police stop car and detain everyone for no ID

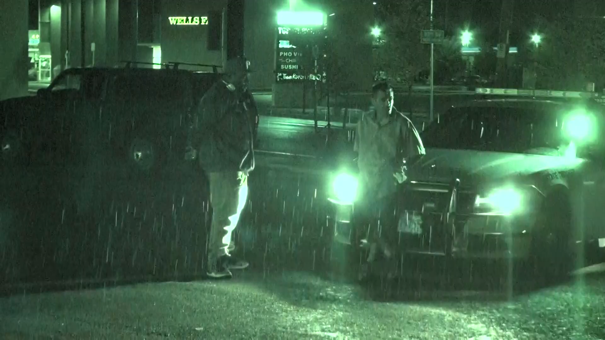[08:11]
So the guy's on the hood of the car there is cuffed? Yeah. And the gal with the driver's seat's cuffed? No, the guy in the red hat's cuffed. The two guys over there are cuffed. Oh, I got you now. Yeah, yeah, yeah. Lucky. Oh, I see. The driver's seat's empty. I didn't.